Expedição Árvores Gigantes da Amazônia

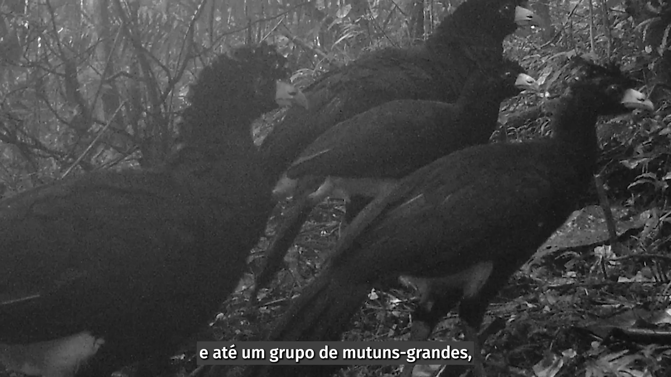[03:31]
cujo registro foi capturado em uma das câmeras noturnas do projeto.